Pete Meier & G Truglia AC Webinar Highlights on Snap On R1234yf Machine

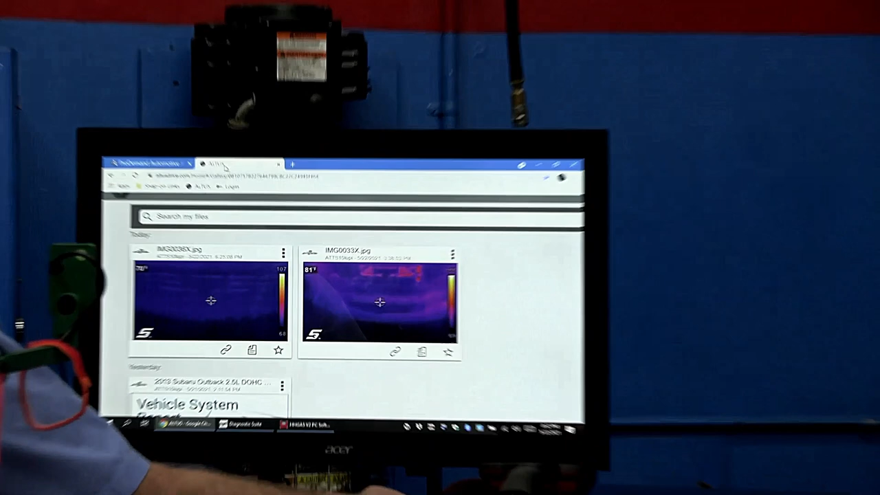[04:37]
take a look at using our thermal imager I'm going to
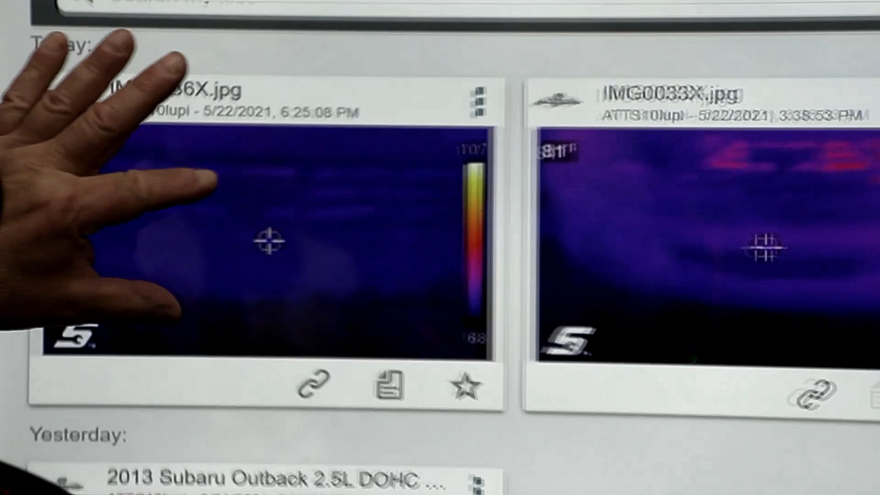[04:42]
blow this up this was the condenser and
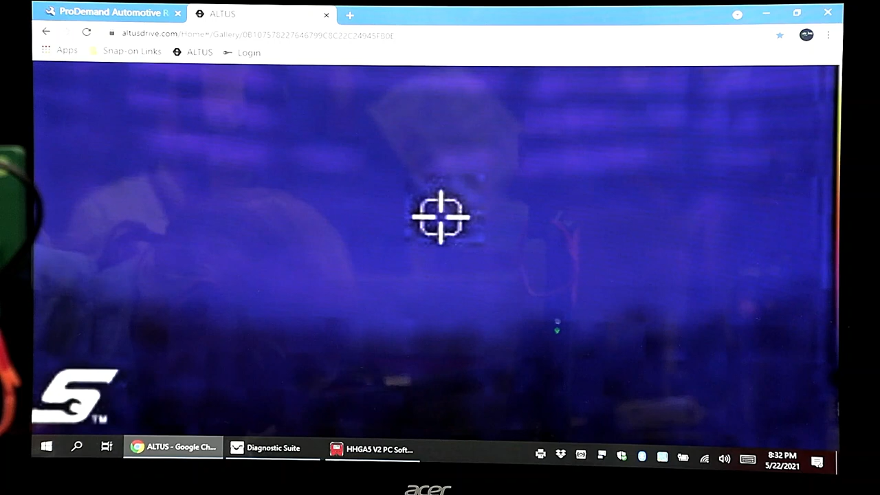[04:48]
right now and it's on I'm going to show you a new picture that's
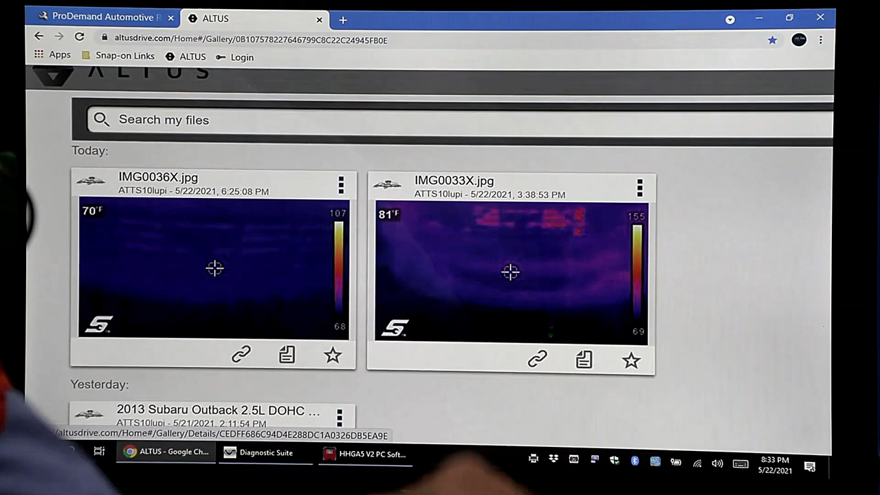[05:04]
here so I just doing that of course you want to get time there you go look at a difference showing off
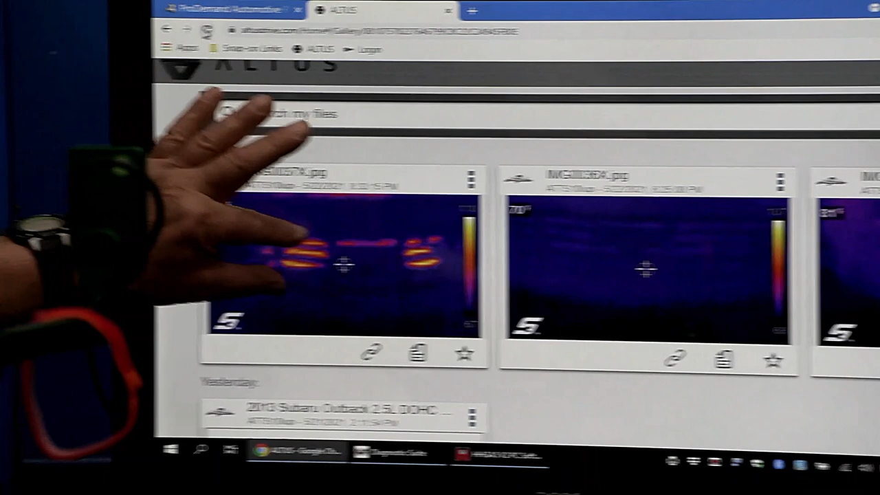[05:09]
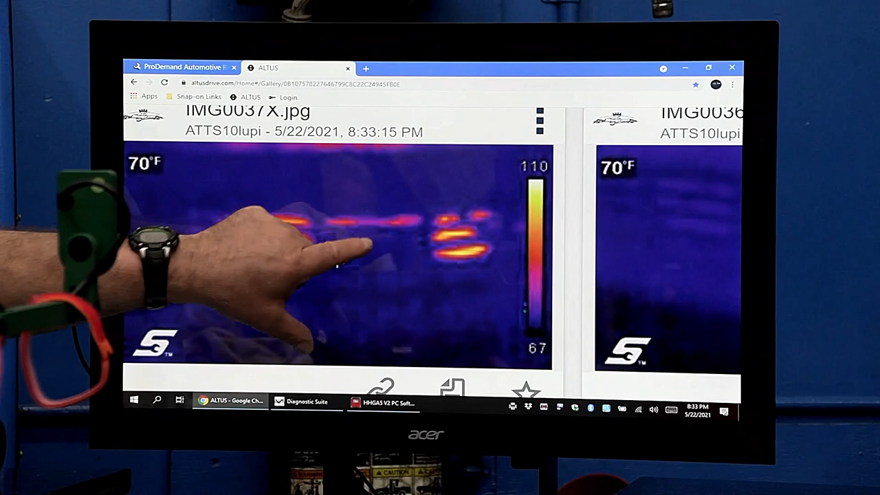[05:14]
and on you could see heat transfer saw that yeah Pete I'm sorry
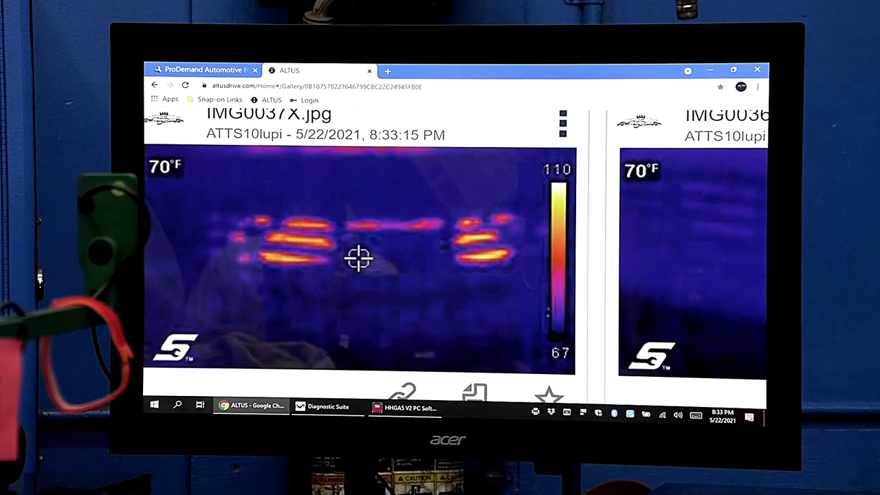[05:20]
oh not at all and I think that's a great way to visualize what we were talking about of
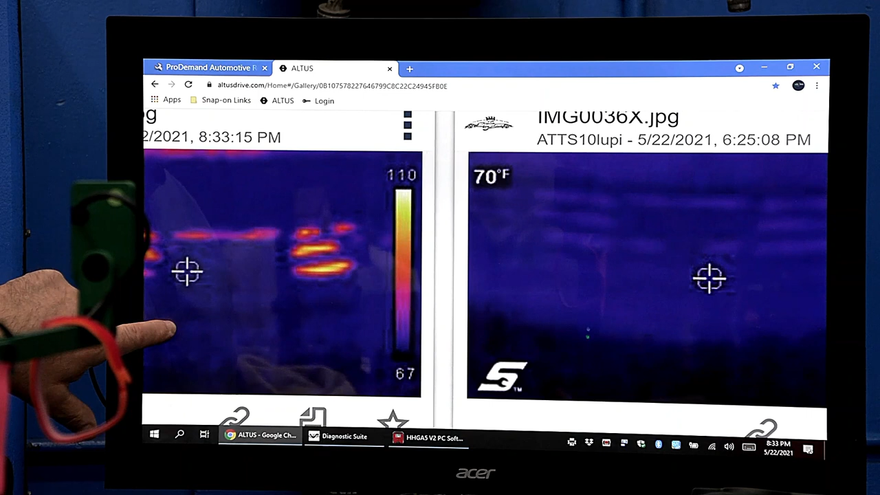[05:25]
what's going on inside the condenser not only is that the physical temperature but
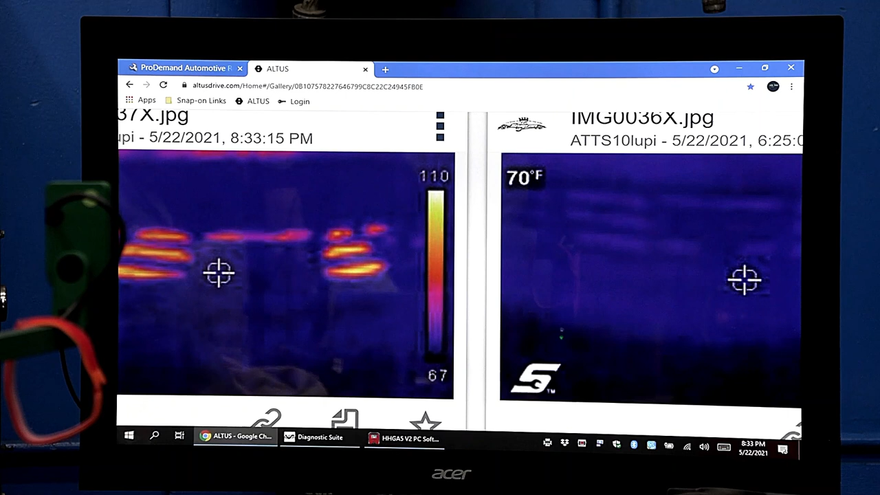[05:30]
that's heat laden labor that we have to get rid of and you can actually you should be able to actually watch it as it goes down and get cooler